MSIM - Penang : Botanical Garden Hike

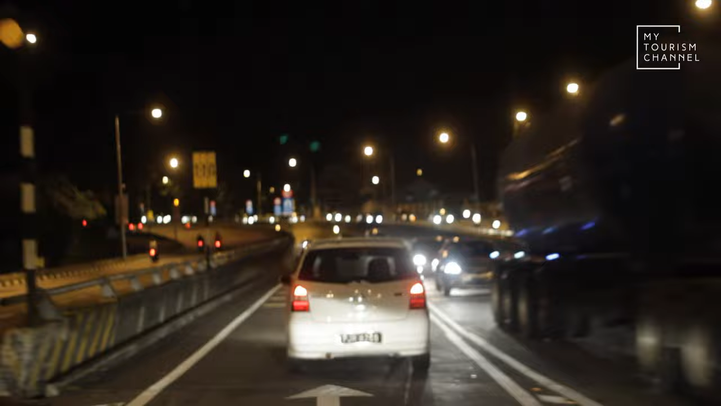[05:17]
It's almost midnight and the city is still alive. This is Lee Challen.